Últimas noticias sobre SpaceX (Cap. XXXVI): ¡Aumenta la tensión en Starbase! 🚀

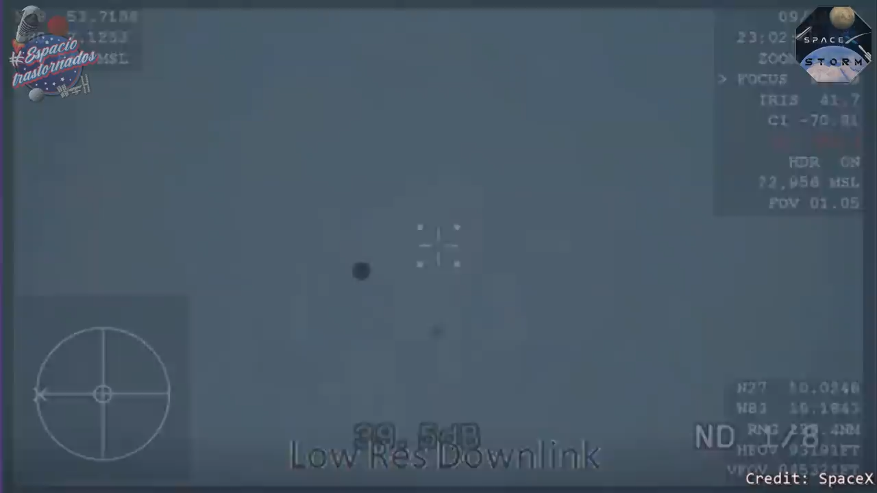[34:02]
Finalmente, el 19 de septiembre se llevaba a cabo la última y más peligrosa fase de la misión, la reentrada atmosférica de la cápsula y el amerizaje en las costas de Florida. Como en el lanzamiento, todo transcurrió de forma nominal y la cápsula realizó sin contratiempos las maniobras de reingreso, entre ellas el repliegue del cono y la eyección del maletero,